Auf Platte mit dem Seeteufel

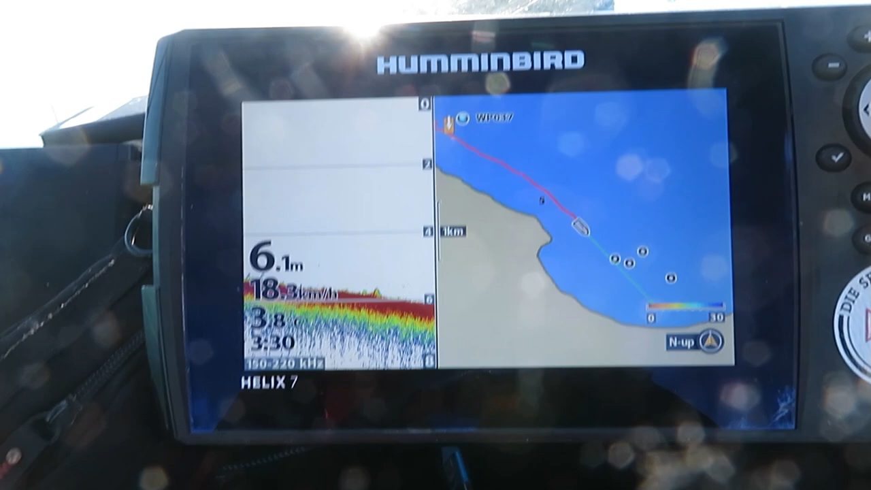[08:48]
On screen: depth 6.1 m
Zu kommen. Da müssen wir in das Loch reinfahren, hier in der Seelendorfer Bucht. Da ist so ein Loch. Und da müssen wir an die Kante ran. Das wird jetzt immer tiefer, wo wir Richtung Land fahren.
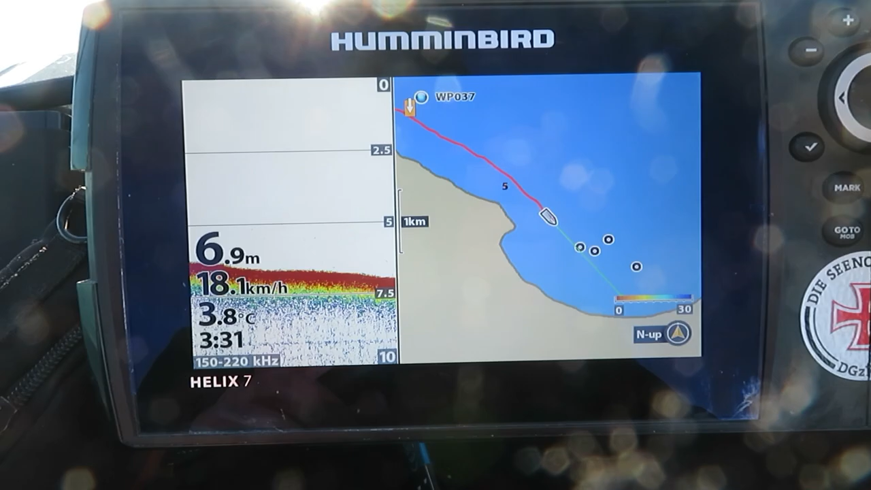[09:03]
On screen: depth 6.9 m, water 3.8°C, speed 18.1 km/h
So, hier werden wir es jetzt versuchen.
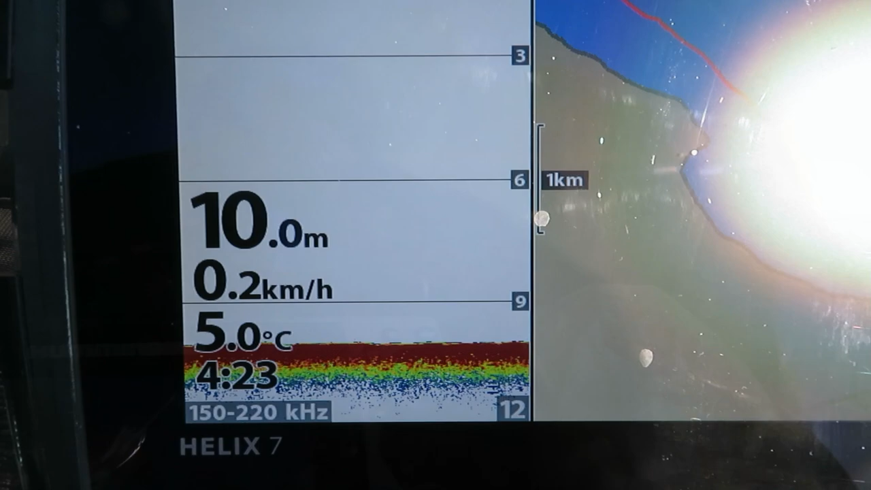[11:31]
On screen: depth 10.0 m, water 5.0°C, speed 0.2 km/h
Sind auf 10 Meter Wassertiefe und wie gesagt, hier haben wir die Driftgeschwindigkeit.
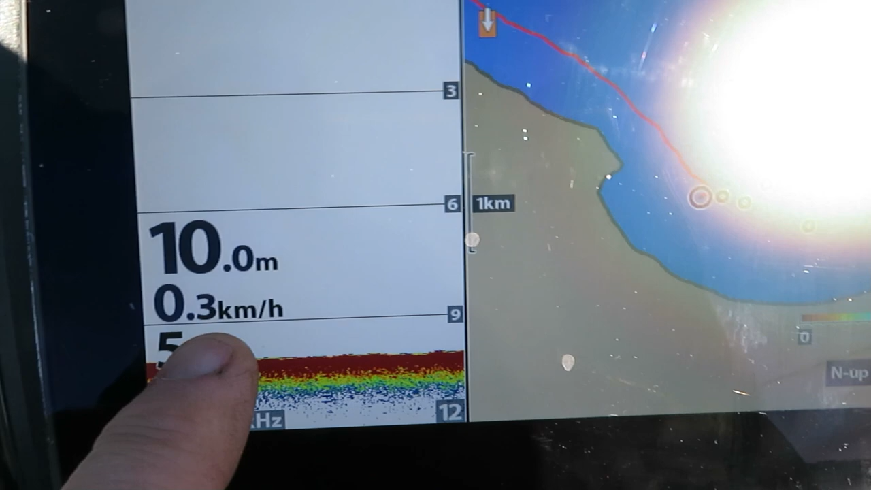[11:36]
On screen: depth 10.0 m, speed 0.3 km/h
Ja, hier haben wir die Wassertemperatur und hier oben haben wir die Gesamtwassertiefe.